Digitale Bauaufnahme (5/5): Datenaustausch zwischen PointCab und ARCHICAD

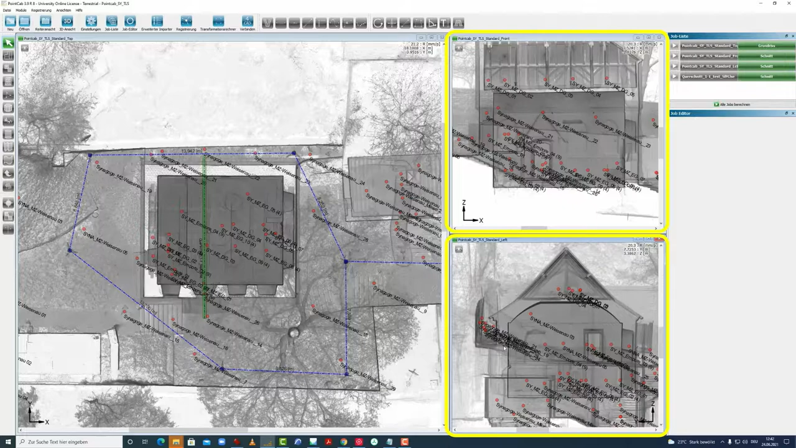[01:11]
in der Queransicht und in der Längsansicht und sehen hier eine markante Ecke, die man bevorzugt für die Projektausrichtung nutzen würde.
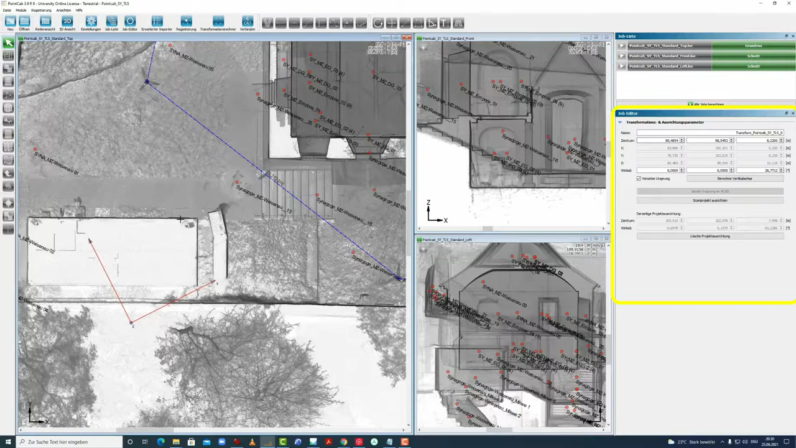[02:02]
Und sehen jetzt auch, nachdem man das hier abgelegt hat, dass wir hier in den Transformations- und Ausrichtungsparametern auch schon die Lage sehen, die Verlegung.
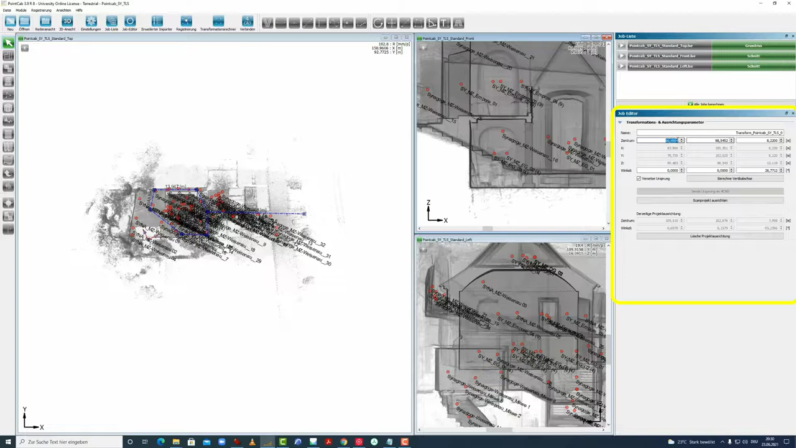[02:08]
Insofern kann man auch gucken, wo ursprünglich der Nullpunkt war, indem man hier auf 0 drückt und dann sehen wir,
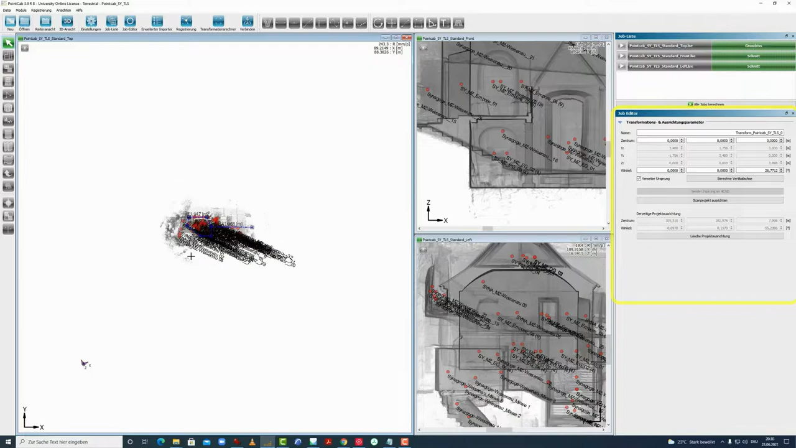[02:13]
dass der Nullpunkt nämlich hier ganz weit weg war. Wir können auch jederzeit hier das Ganze auch nochmal löschen. Ja, und wir wollten ja hier in die Ecke unseren Nullpunkt setzen.
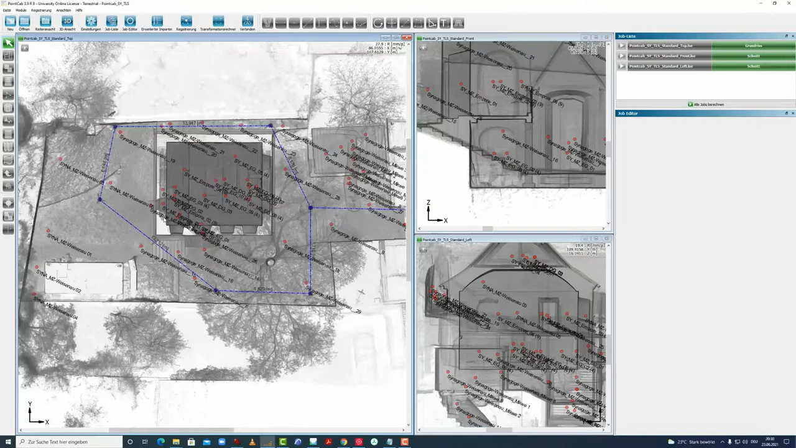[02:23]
Das heißt, wir gehen noch einmal hier Scan-Projekt ausrichten,
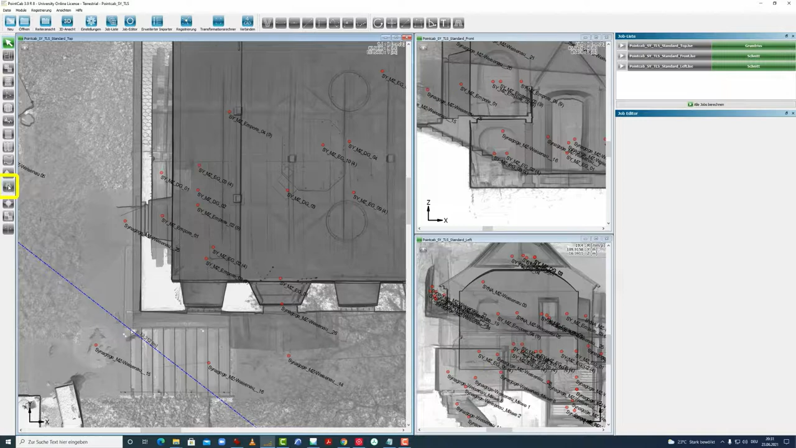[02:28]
zoomen uns hier ein bisschen rein,
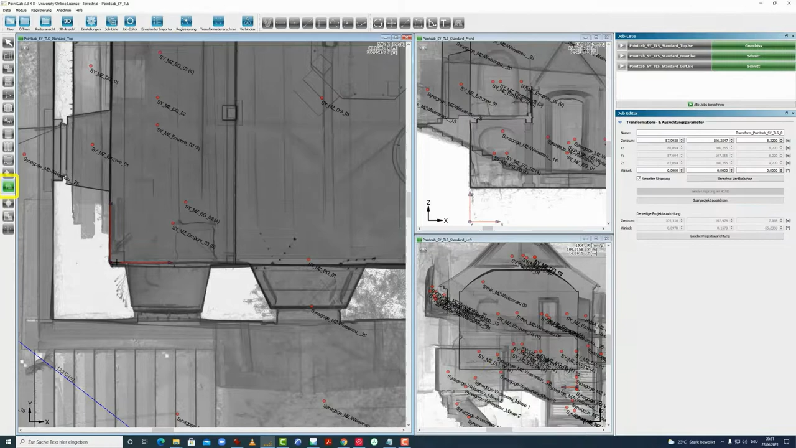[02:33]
legen mit der linken Maustaste einmal klicken die Projektausrichtung ab und dann können wir die Länge der Pfeile nochmal bestimmen oder mit der Umschalttaste können wir auch hier die Sprünge in 45 Grad Schritten festlegen. Ich lege mal hier das Ganze mit der Länge hier ab und prüfe jetzt nochmal,
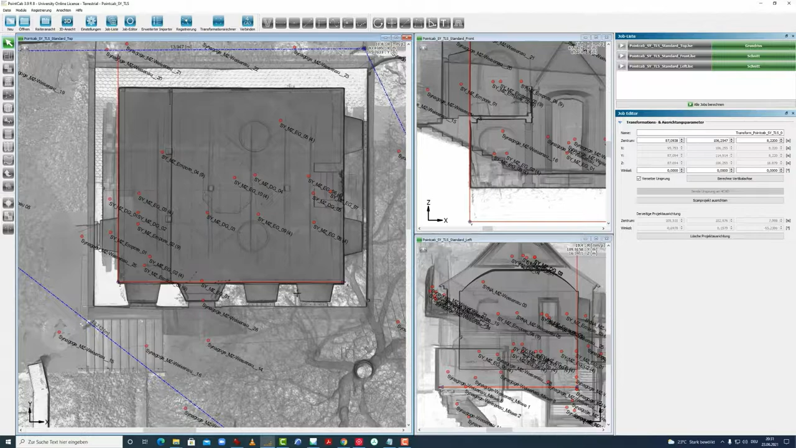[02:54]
ob wir hier Y haben. Ja, Y stimmt hier mit überein und prüfe auch nochmal zur Sicherheit,
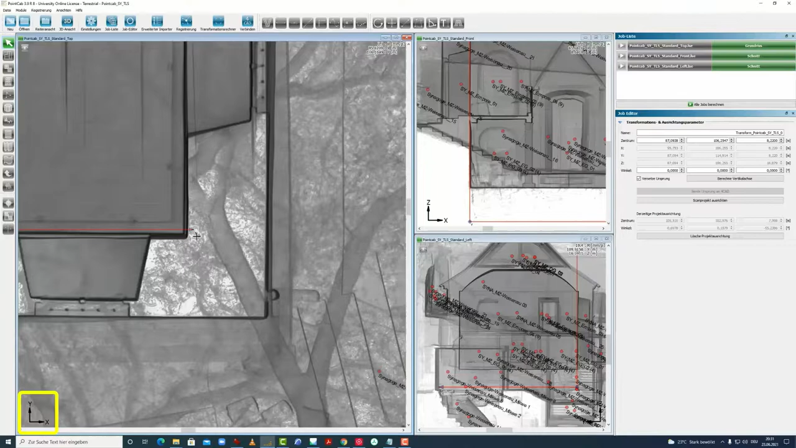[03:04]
dass mein X auch hier übereinstimmt mit der Information in der linken unteren Ecke, so dass ich hier keine Verdrehung bekomme, die nicht gewollt war. In den anderen Ansichten kann ich dann nochmal auch mit der Umschalttaste gedrückt die Lage in der Z-Achse definieren.
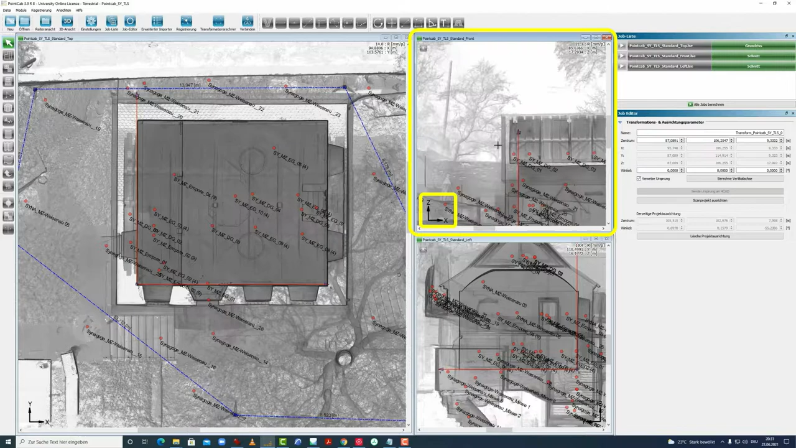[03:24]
Ich kann auch nochmal hier prüfen, ob das stimmt mit der Z-Achse und bin dann zufrieden mit der Ausrichtung, sehe hier die Werte,
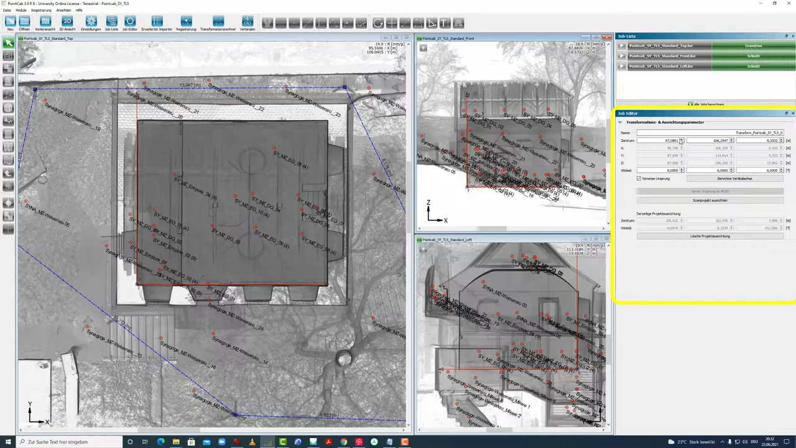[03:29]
die Transformations- und Ausrichtungsparameter und sehe auch schon, dass unsere Punktwolke in Agisoft eigentlich auch schon richtig in Bezug auf die
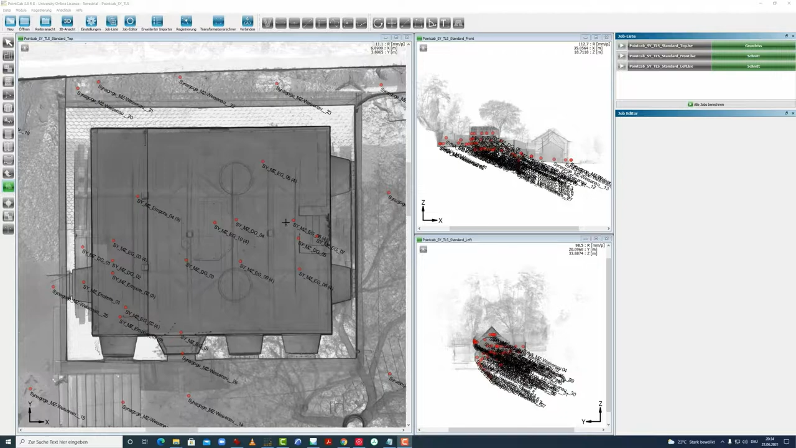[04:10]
Die Voransichten wurden jetzt neu gerendert und zur Prüfung können wir noch einmal hier mit dem Werkzeug in die Ecke gehen und einmal hier erneut das Werkzeug absetzen und dann können wir nämlich hier zur Prüfung nochmal schauen, ob wir wirklich jetzt hier im Nullpunkt ungefähr bei Null sind. Das kann man hier nochmal feinjustieren und wir erkennen jetzt, dass das Projekt in der Ecke in der Tat ausgerichtet worden ist.
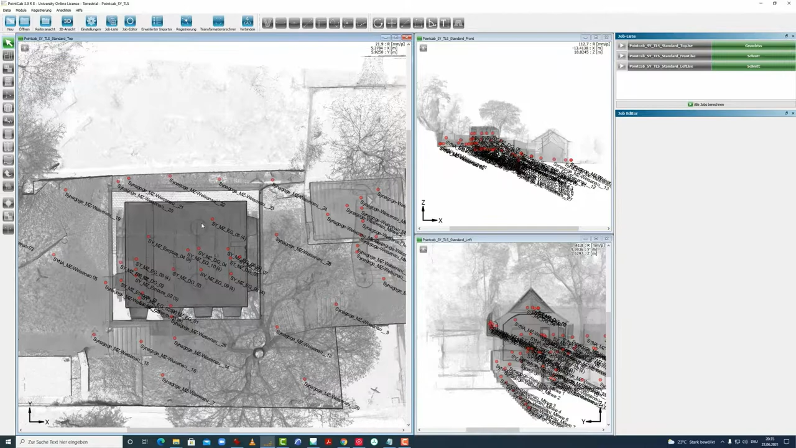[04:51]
Das heißt, wir können das jetzt hier gerade mal entfernen, wir haben ja keine Neuausrichtung vor und können zum abschließenden Punkt kommen, der Sortierung der Scans in Clustern und dann Erstellung von Ansichten, Schnitten, Grundrissen und Delta und Mergern.
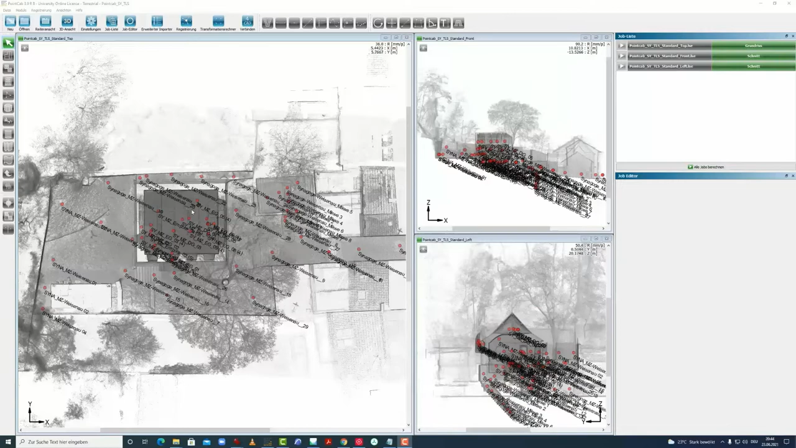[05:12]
Um die Eingruppierung in Cluster vorzunehmen, werden wir noch einmal in die Einstellungen wechseln, um die Scan-Kolorierung nochmal von Cluster auf Höhe umzustellen,
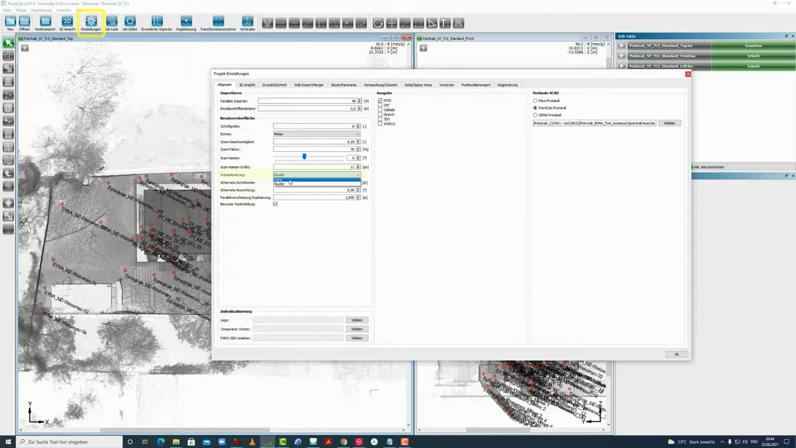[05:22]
damit wir noch eine bessere
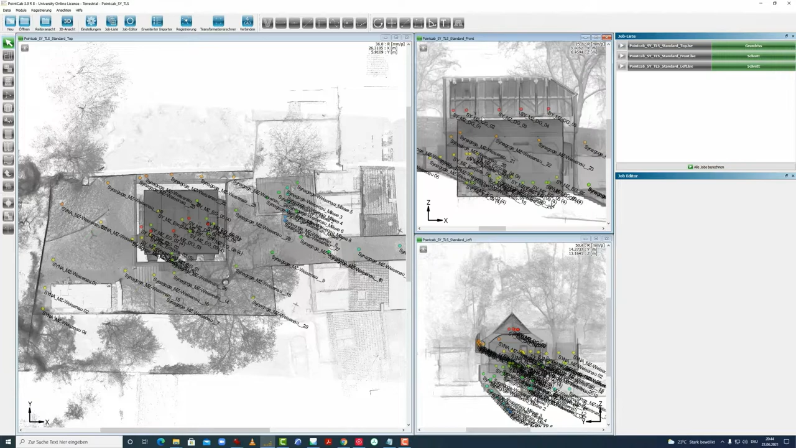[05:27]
Kontrolle visuell haben über die Lage der Scans und gehen jetzt hier in den erweiterten Importer,
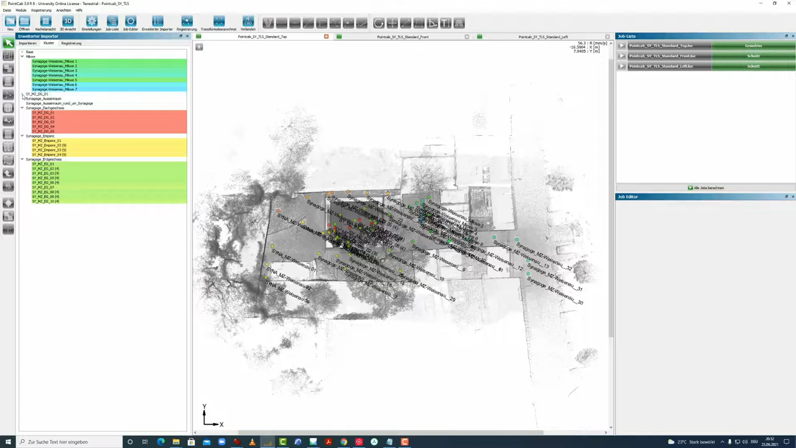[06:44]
weil die Benennung der E57-Puntwolken das auch nochmal zugelassen hat. Wenn wir jetzt über den Außenraum sprechen, die ganzen Scan-Positionen, dann haben wir hier ein bisschen mehr Probleme, weil wir jetzt hier eine Einteilung machen wollen in Synagoge,
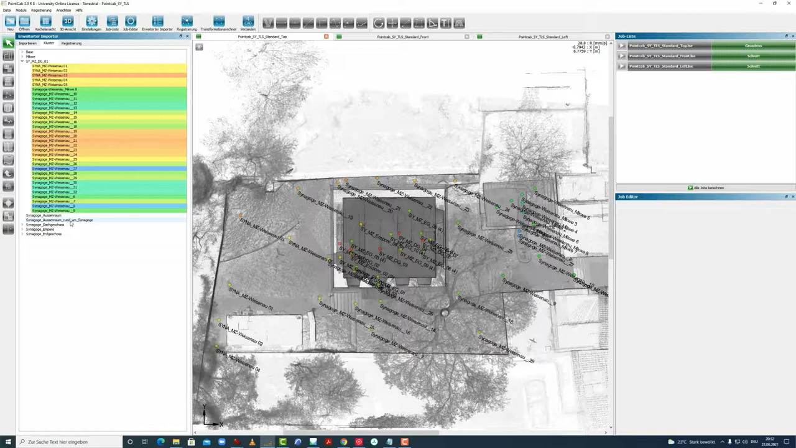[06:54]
Außenrand und die Synagoge, also eigentlich alle Scan-Positionen, die wirklich in unmittelbarer Nähe zum Bauwerk sich befinden und die trennen wollen von den weiter entfernten Scan-Positionen. Das heißt, wir müssen jetzt hier schauen, wo wir uns hier bewegen.